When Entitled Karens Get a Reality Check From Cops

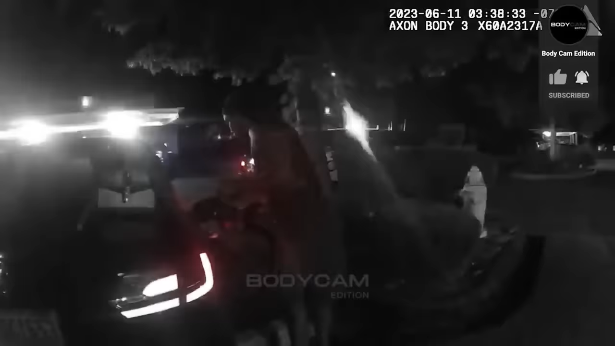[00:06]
They followed and noticed a gas pump hose dangling from the tank. The officer initiated a traffic stop, but the driver failed to comply,
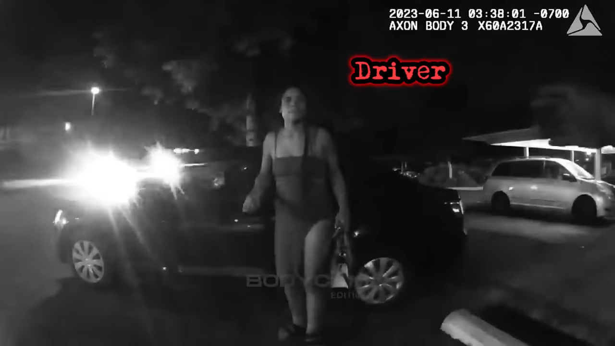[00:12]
eventually parking at an apartment complex.
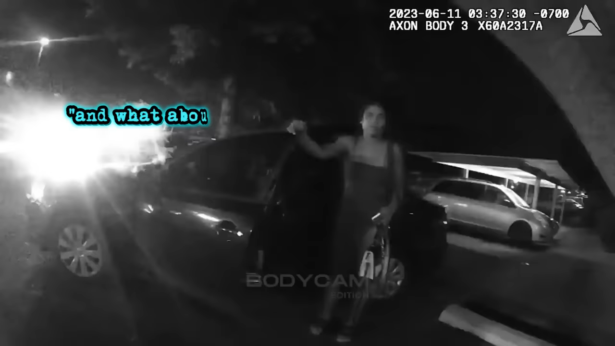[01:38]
She claimed she had stopped just then, but when asked about the hose, it was clear she did not know about it. The police suspected drunk driving.
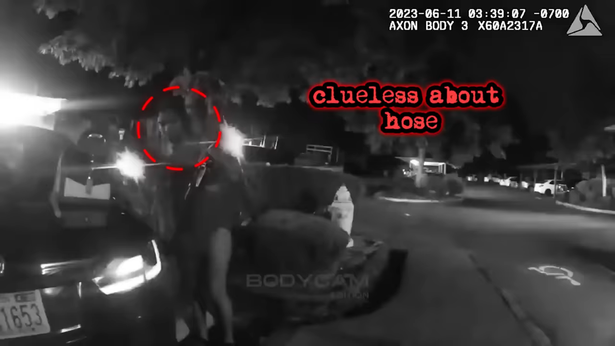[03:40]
The simple traffic stop would now become an investigation into a possible DUI. She denies being under the influence, but a simple roadside test would determine the truth.
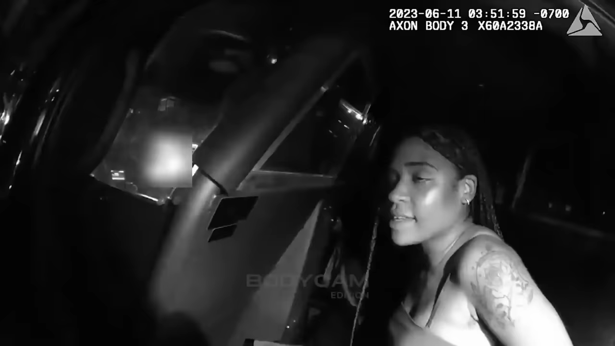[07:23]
She protests her arrest and mentions that she needs to get her kid from inside the apartment, but won't allow the officers go to pick up the kids.